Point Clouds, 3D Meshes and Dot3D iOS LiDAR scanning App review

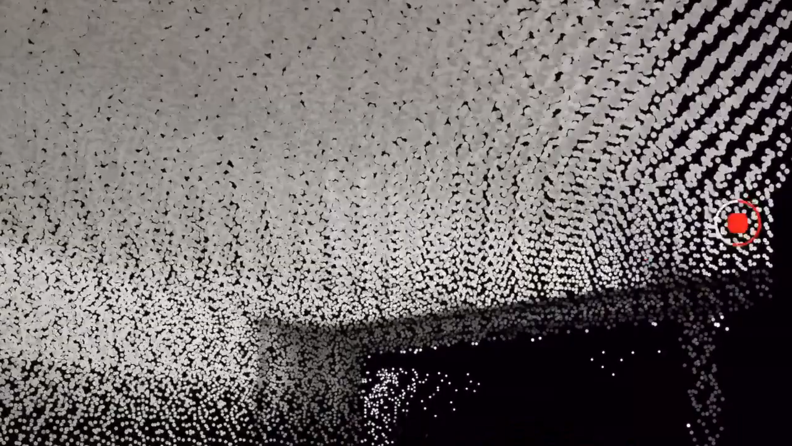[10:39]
If you look closely now you will see how the screen glitches and makes a small jump as I'm scanning the two tables.
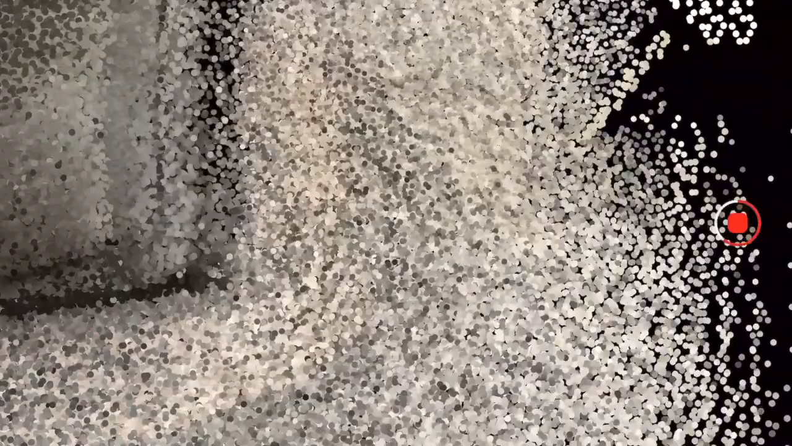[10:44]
You will also see how the round tables gets extended into more of an oval shape.
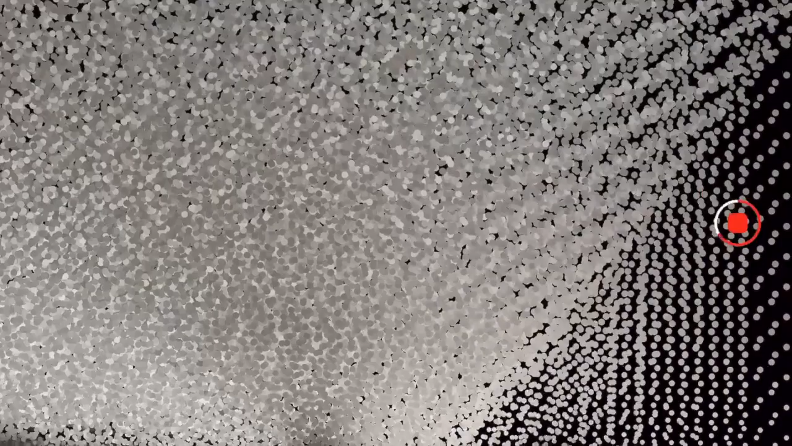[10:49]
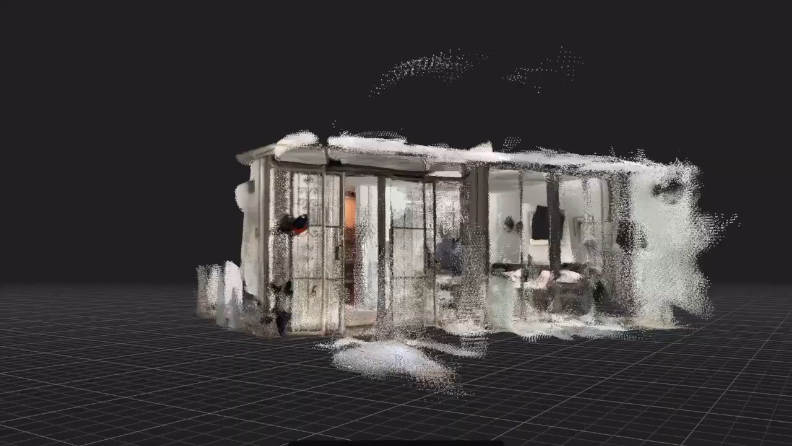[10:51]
The drift is visible in the point cloud and when merged with the other two sections
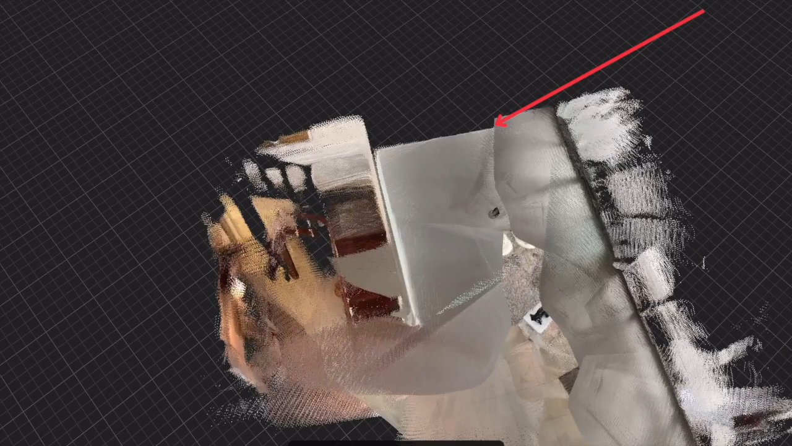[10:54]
at the other end of the room it is even more noticeable.
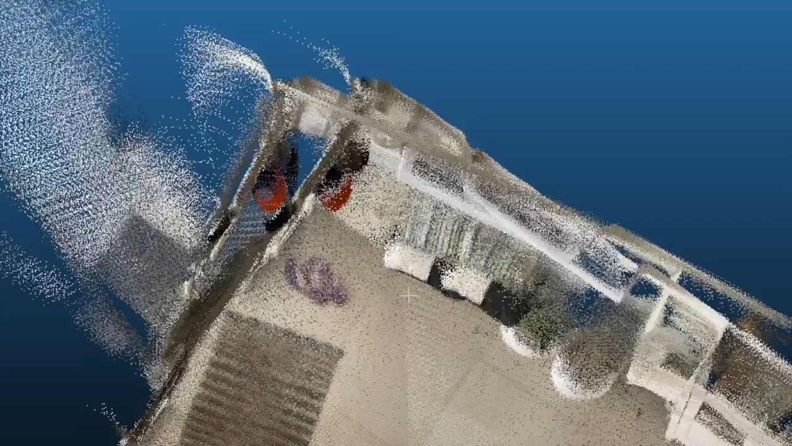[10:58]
I scanned this space with an iPad M1 from 2022 and as you can see I was running the screen recorder simultaneously.
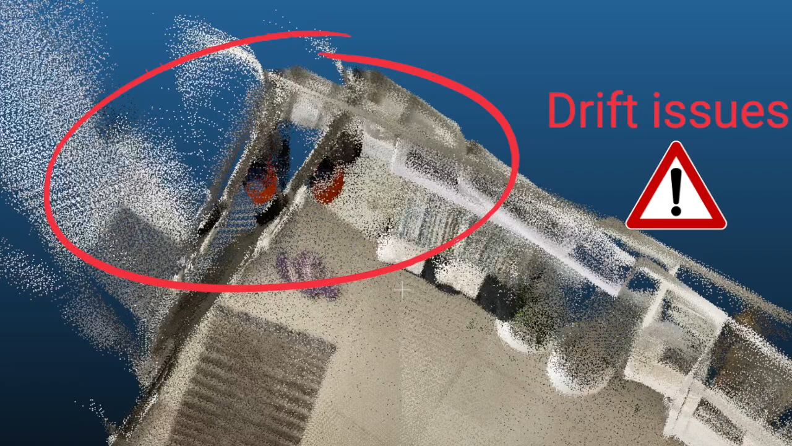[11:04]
Which I guess can affect the results.
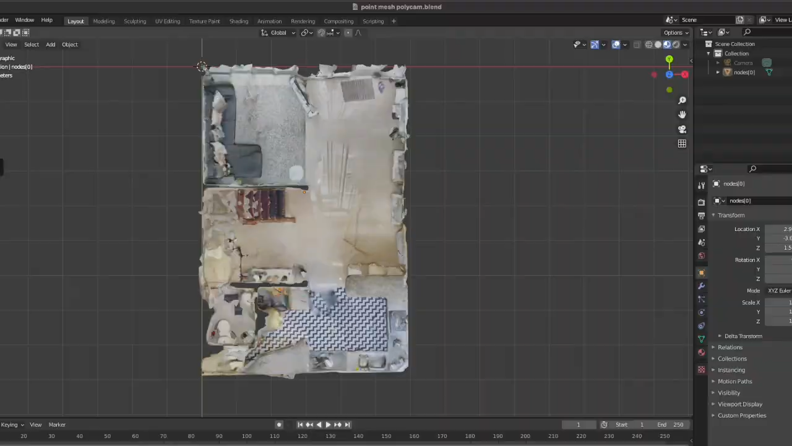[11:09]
With Polycam I'm using Blender to do a similar process as I did with Sitescape.
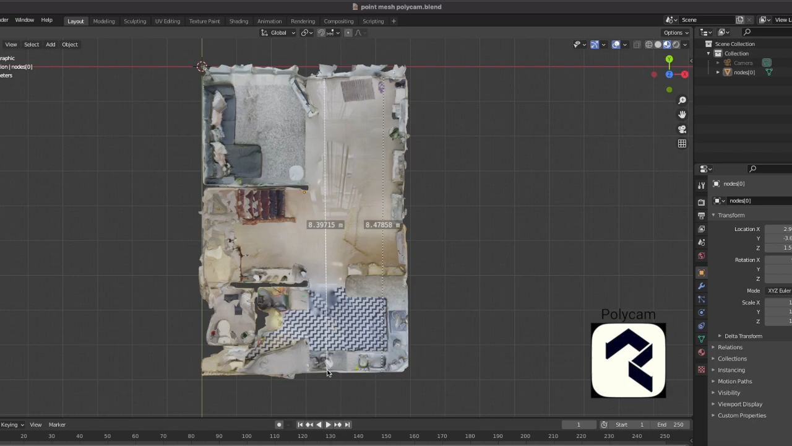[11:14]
Basically cutting the top of the 3D file and using the built-in measurement tool to check the accuracy.
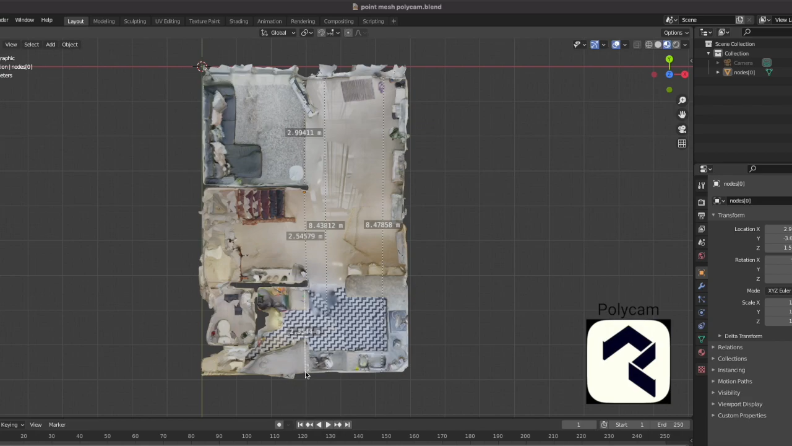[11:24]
With Polycam the largest error in measurements was the depth of the kitchen area.
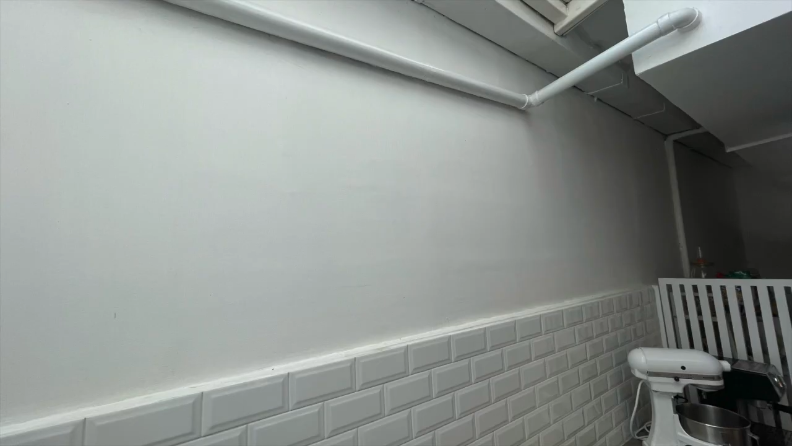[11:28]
The wall seen here was tricky for all apps but the optimization process of meshes can make these kinds of surfaces turn out more wrong than a point cloud optimization.
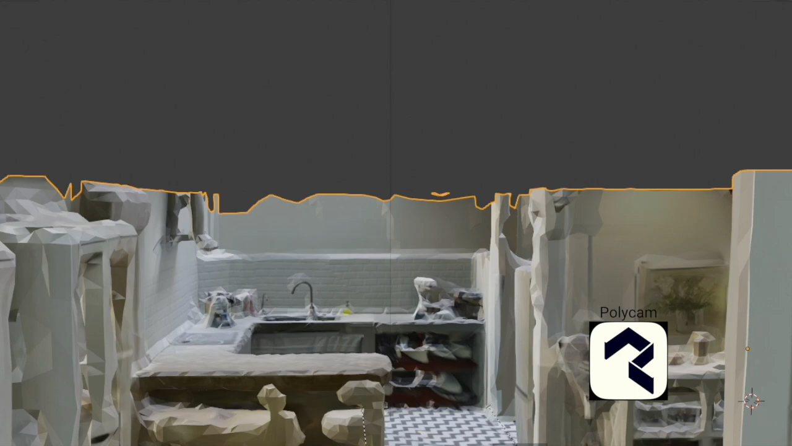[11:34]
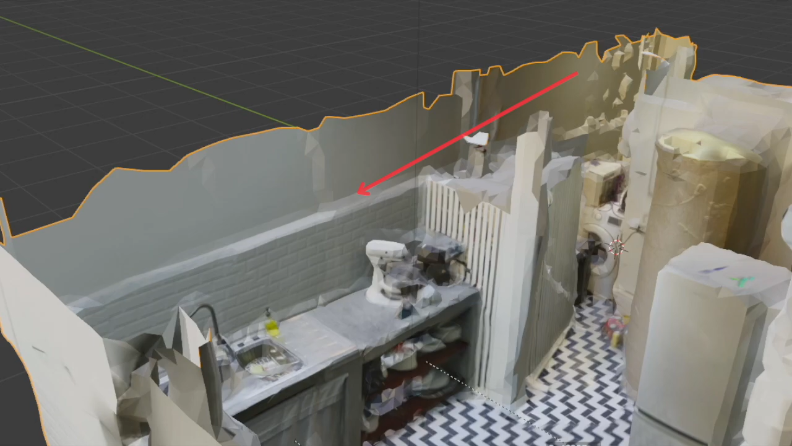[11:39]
Here you can see a step in the wall which is not there in reality. Here you can see the summary of the measurements that I captured today and here is the difference between the laser and each app in millimeters.